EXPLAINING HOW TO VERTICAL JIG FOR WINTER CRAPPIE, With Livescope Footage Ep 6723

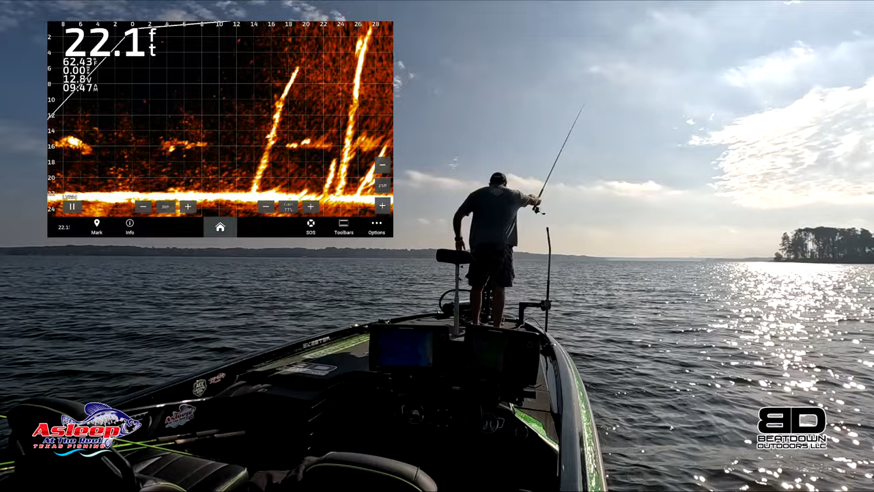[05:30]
On screen: depth 22.1 ft
I have to cast out a tad bit. So there you go. You see my jig coming down. It's kind of getting out of the picture. There we go. I'm right in front of a fish there. So let's see what happens. And there's where the big fish are. Let me get my depth. I'm going to throw this out again. So this is vertical jigging with a pitch. So you see it coming down.
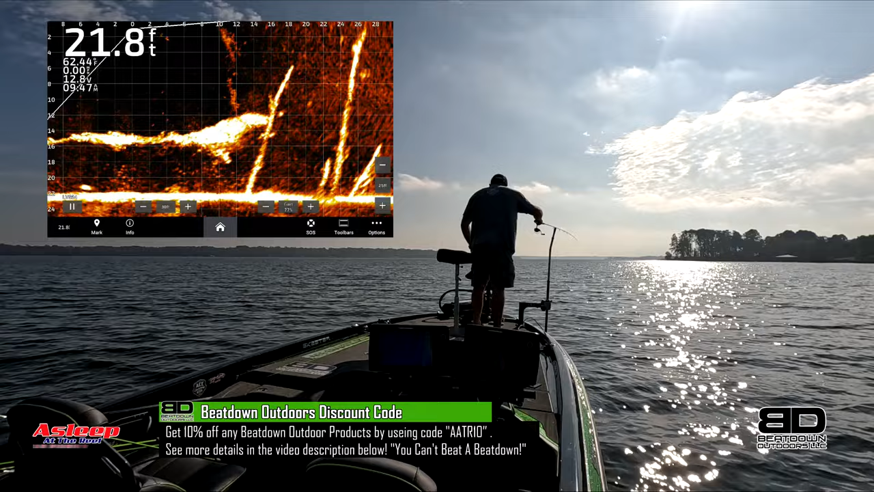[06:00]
On screen: depth 21.8 ft
Now I'm about to go into a whole bunch of bait fish. Not real happy with that.
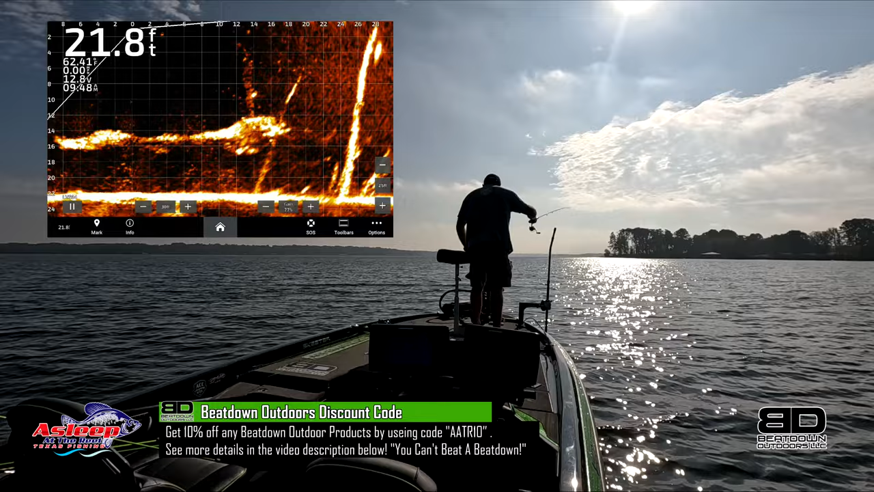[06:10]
On screen: depth 21.8 ft
Let me scare them off.
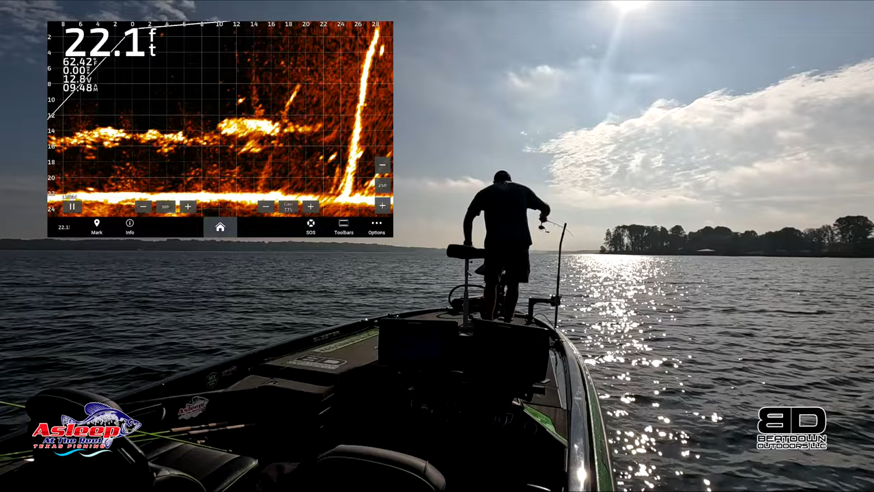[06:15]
On screen: depth 22.1 ft
Ah, not what I wanted.
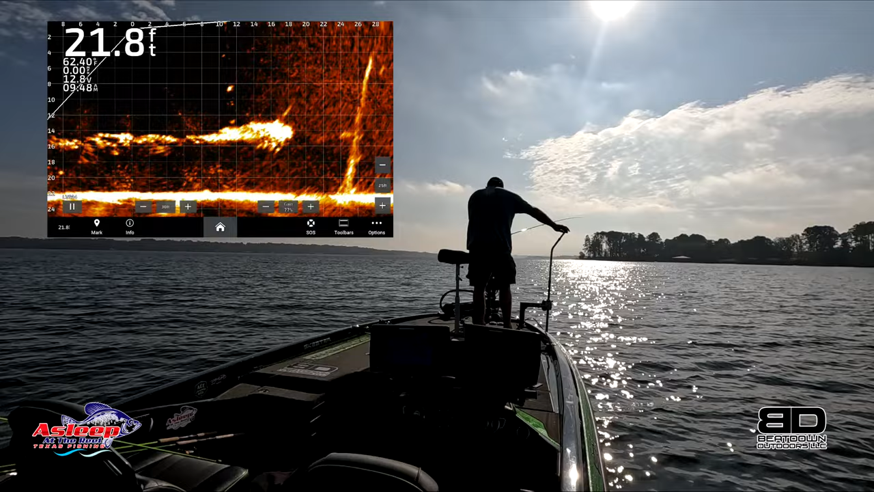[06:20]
On screen: depth 21.8 ft
Okay, but I see the big fish again. So here we go, vertical jigging. I'm gonna kind of do this in a live format. So as you see my weight's going down first. When I stop, the jig comes down. I came back a little bit too far there. Let's go back again. I don't know if I'm gonna catch him in that bait ball. There he goes. So I'm dropping him down.
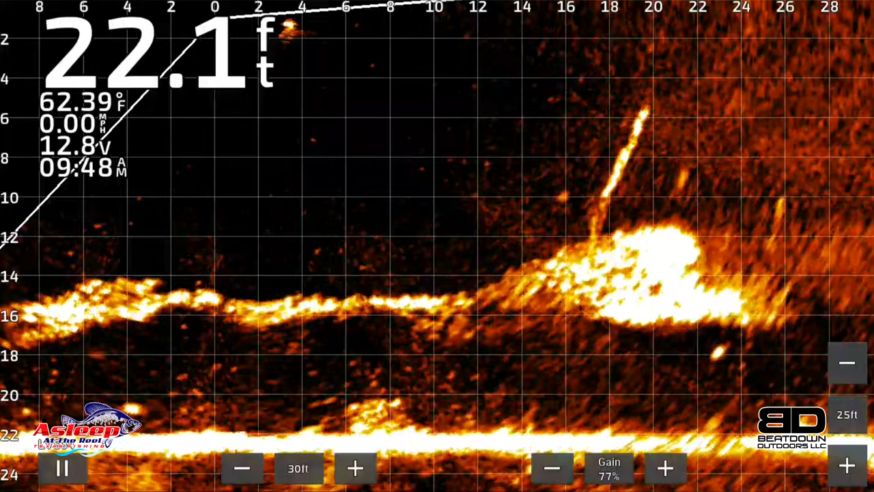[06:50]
On screen: depth 22.1 ft, water 62.39°F, speed 0.00 mph
You see my weight on top of the tree. I should be right about where that fish is now. I am. Okay, now I can see him better. So let's try this one more time. Too far back.
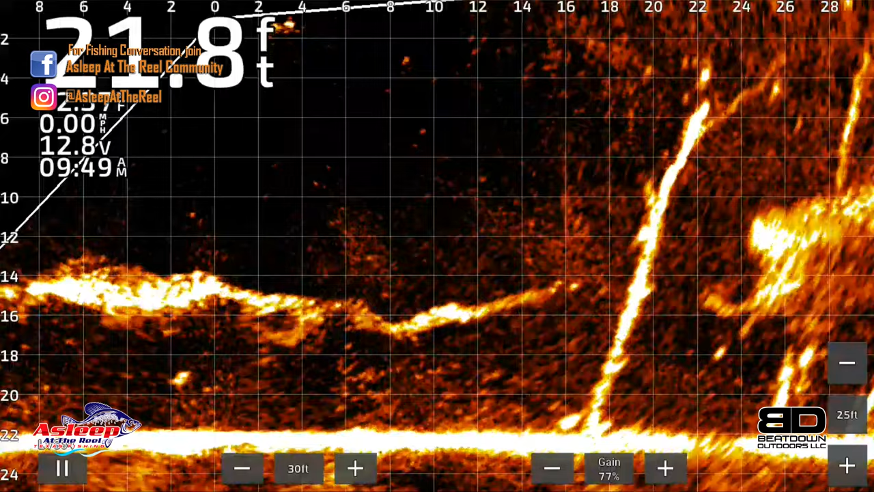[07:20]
On screen: depth 21.8 ft, speed 0.00 mph
All right, here we go. Send it right past him. He may not want, if he saw it, he didn't turn around. He may not want any movement. Just go down and try to sit right on top of his head. Man, he's not excited about that.
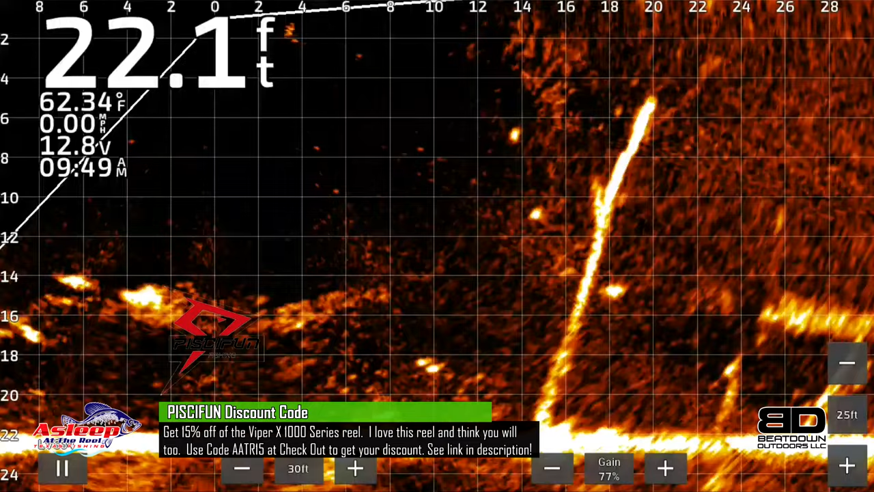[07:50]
On screen: depth 22.1 ft, water 62.34°F, speed 0.00 mph
Oh, there's the big one right there. That one followed, he got it. That's the big one I was looking for.
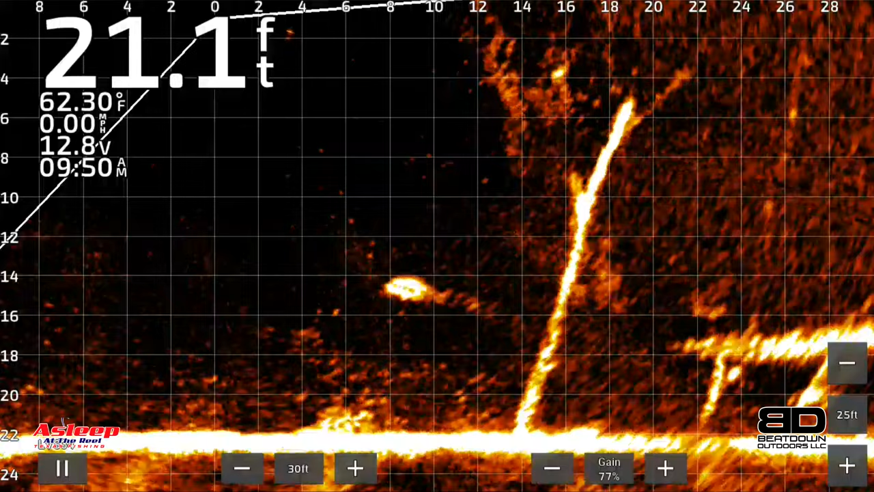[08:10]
On screen: depth 21.1 ft, water 62.30°F, speed 0.00 mph
That may not be a crappie. If it is a crappie, it's a huge fighter. Oh my gosh, it is a good crappie.
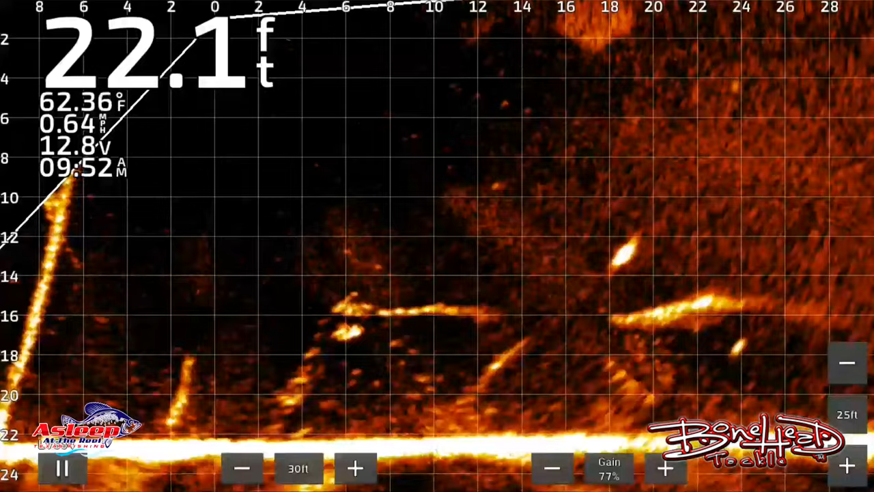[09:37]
On screen: depth 22.1 ft, water 62.36°F, speed 0.64 mph
Just stop here. We got a few. Drop on down to 4 feet. It's a little close, but so this is going to be a good example of going straight down and
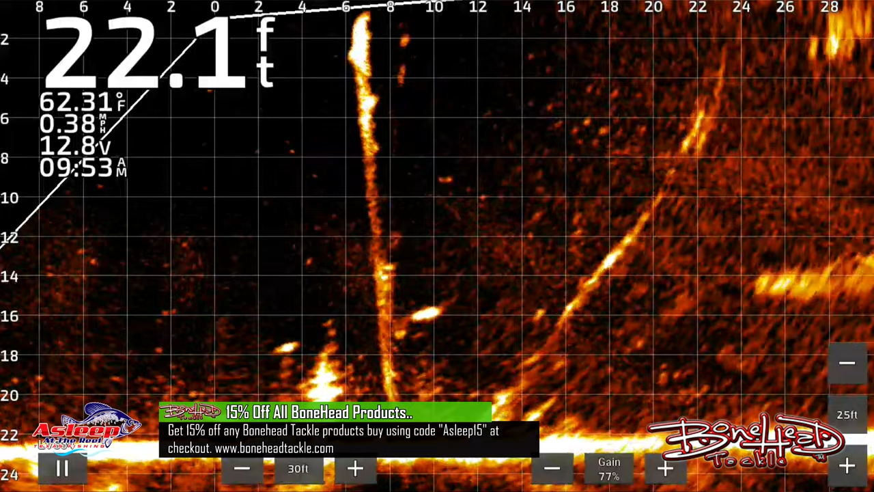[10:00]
On screen: depth 22.1 ft, water 62.31°F, speed 0.38 mph
doing the vertical jigging.
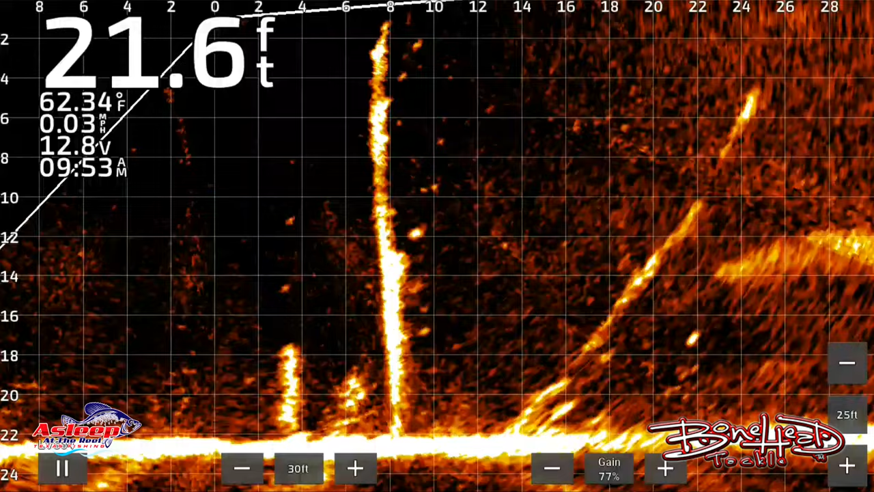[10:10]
On screen: depth 21.6 ft, water 62.34°F, speed 0.03 mph
Where'd that big old, there it is, there's a big brush boss what I want to try.
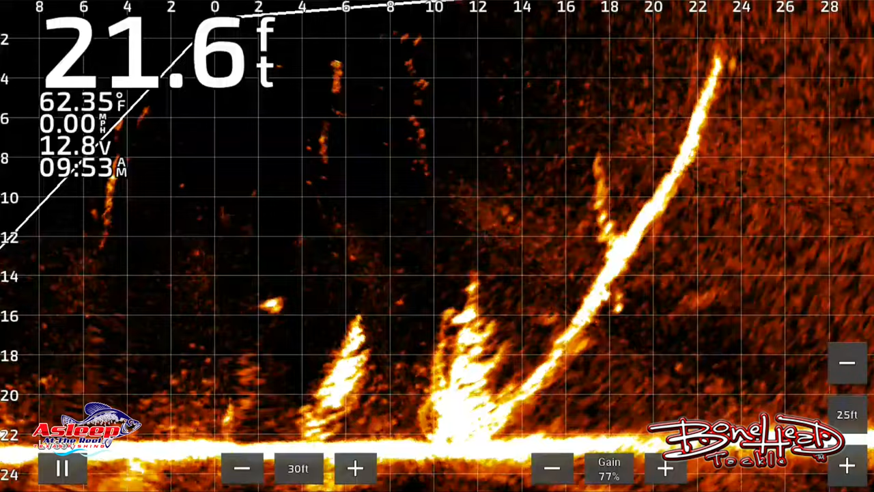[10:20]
On screen: depth 21.6 ft, water 62.35°F, speed 0.00 mph
Okay, that's gonna be a good one here, a good example. So you see my jig going down right there. So basically I'm just gonna run down here, put it right on top of them, see if I can pull anything out. There's one coming to look, and he didn't want anything to do with it. He took off.